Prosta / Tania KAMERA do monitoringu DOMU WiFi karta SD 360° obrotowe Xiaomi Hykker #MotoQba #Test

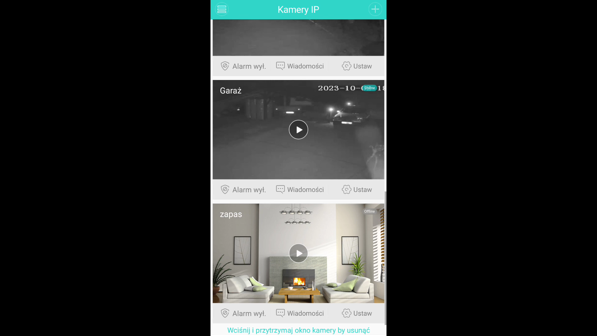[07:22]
to są jak gdyby ostatnie wejście na daną kamerę. Mieszczą nam się tutaj 4, mam 5, ta jest offline, bo jest zapasowa, jest skonfigurowana, ale nie podłączona. No i daję sobie na przykład magazyn.
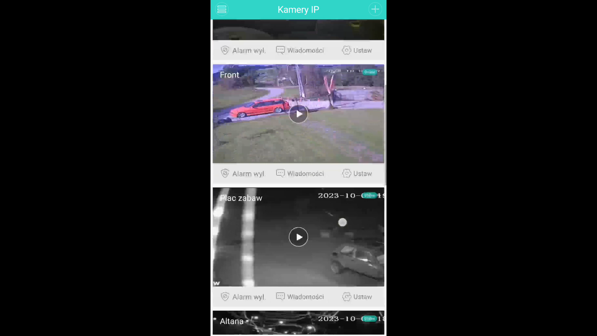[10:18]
można sobie co zrobić, można sobie tam poustawiać, że na przykład wykrywa ruch i tak dalej.